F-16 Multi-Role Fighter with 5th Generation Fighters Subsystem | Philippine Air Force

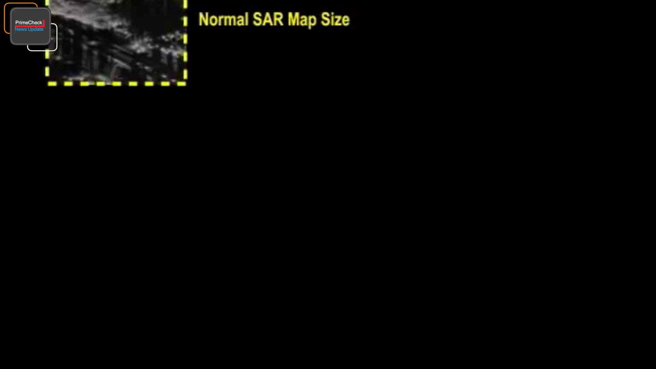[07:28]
areas of legacy fighter radars the radar tracks and identifications are integrated and
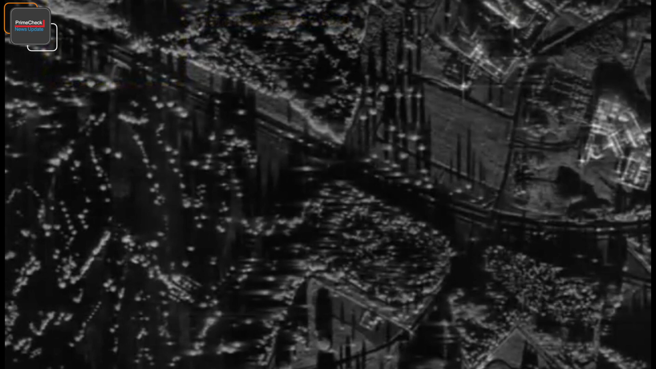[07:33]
displayed to the pilot on the F 16 advanced situational awareness cockpit display systems
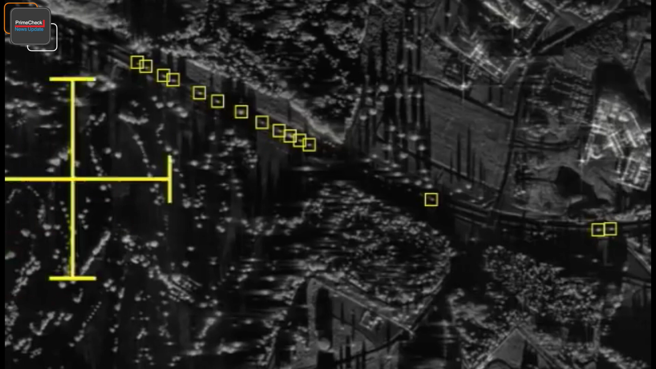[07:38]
the automatic target queuing capabilities locates targets and reduces pilot workload
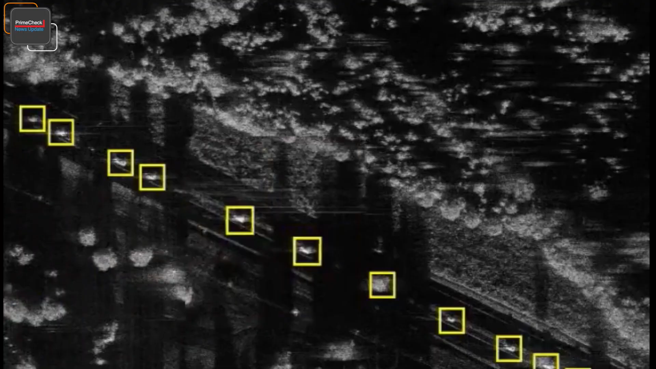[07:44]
the pilot can zoom in on an area of interest to expand the detail with no new